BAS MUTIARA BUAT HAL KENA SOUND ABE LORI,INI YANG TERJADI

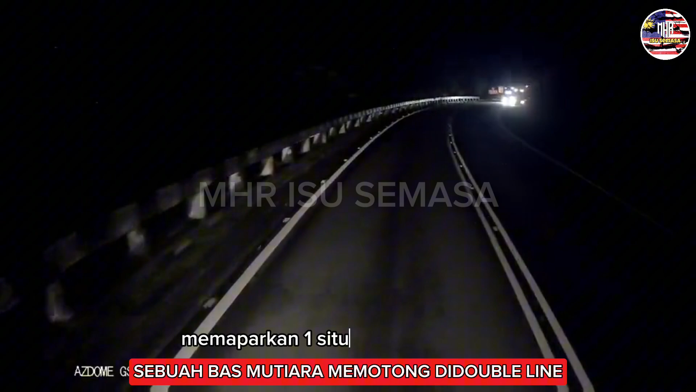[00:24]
Menerusi satu video rakaman dashcam yang tular memaparkan satu situasi hampir berlaku insiden membabitkan sebuah bas mutiara dan sebuah lori viral di media sosial.
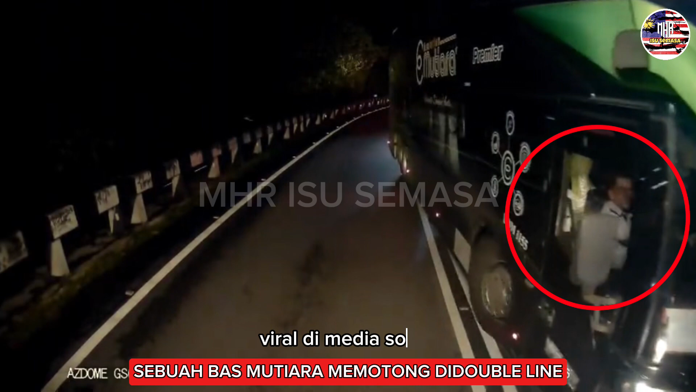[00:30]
Kejadian ini dilaporkan berlaku di Kelantan pada 1 Jun 2024 awal pagi tadi.
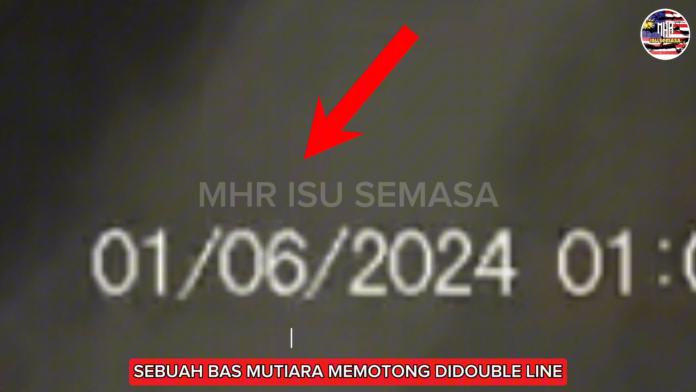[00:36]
Dalam rakaman tersebut,
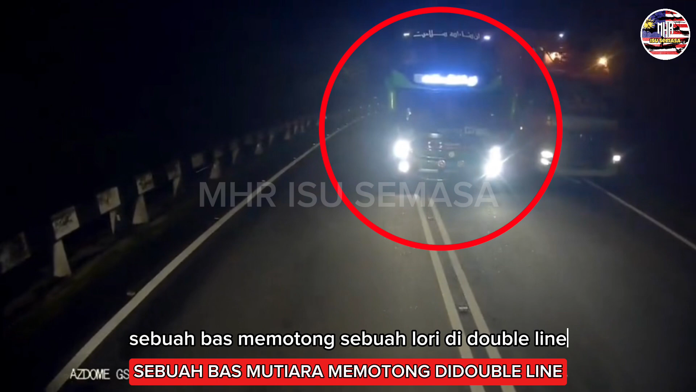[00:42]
sebuah bas memotong sebuah lori di double line hampir menyebabkan insiden dengan sebuah lori dari arah bertentangan. Tiada kemalangan jiwa yang berlaku dan berikut adalah video yang tular. Kalau aku tumbuk leher kau kan menggeleset tepi tiang tu kan.